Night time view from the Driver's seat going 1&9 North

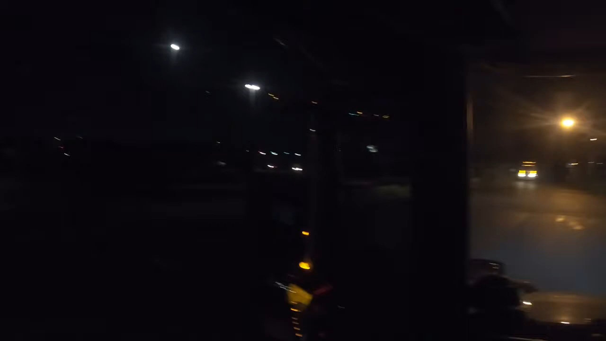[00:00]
Este video es para hacerte una visión de lo que nosotros estando sentados en nuestro asiento
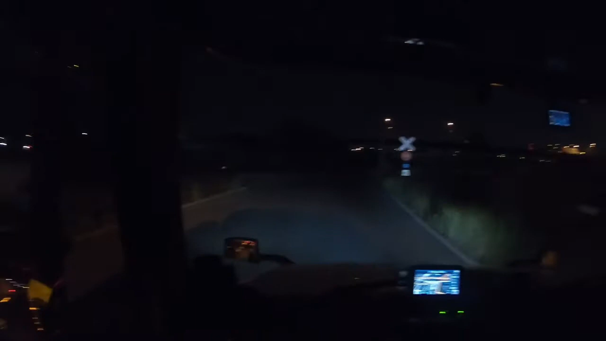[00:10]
miramos por los espejos y hacia adelante vamos a todos los espejos no siempre la visión es clara, por eso hay que andar bien pendiente en el coche de los espejos